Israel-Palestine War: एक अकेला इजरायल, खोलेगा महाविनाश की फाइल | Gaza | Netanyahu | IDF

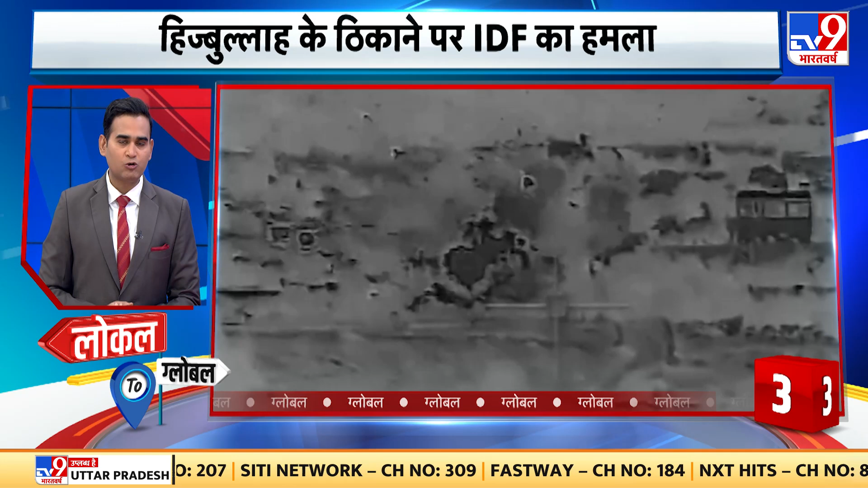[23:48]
हेबला की ठिकाने पार इस्ञाली सिना का पिन पॉइंट हमला एंटी टैंक मिसाल चुनचुन कर हमला किया गए इससे पहले आडियाफ की शौकियों पार हेबला निकिया धा रॉक्ट से हमला
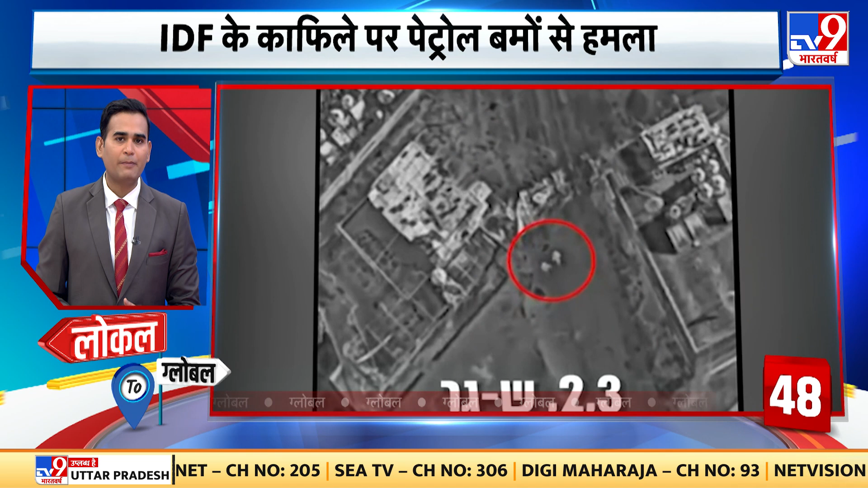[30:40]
वेस्ट वैंक के नेबलस में इसराइली सिना के काफ़े पार पैट्रोल बंसे हमला हमास समर्थकों के खलाफ चाफ इमारी के दोरान ये हमला कुआ
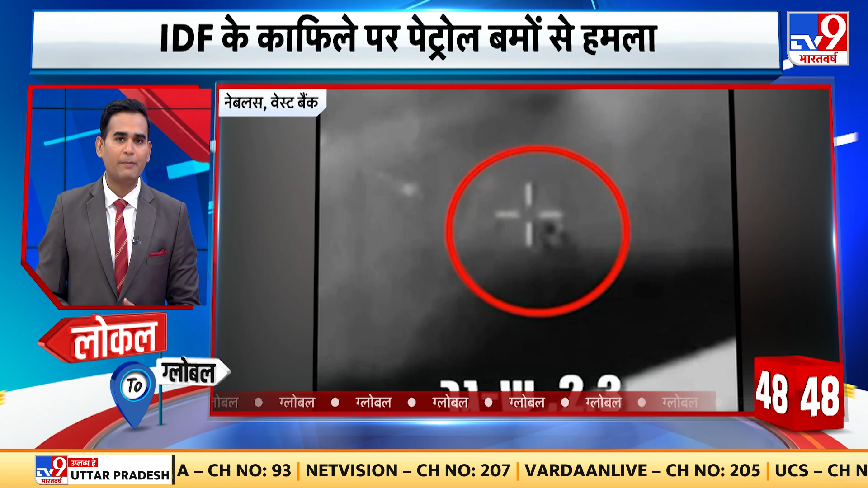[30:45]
वार्जोन में खाइल इसराइली जवानों का हेलिकॉप्टर से रस्क्यू गाज़ा से इसराइल के बैंसिन अस्पता लाए गए कई खाइल सैने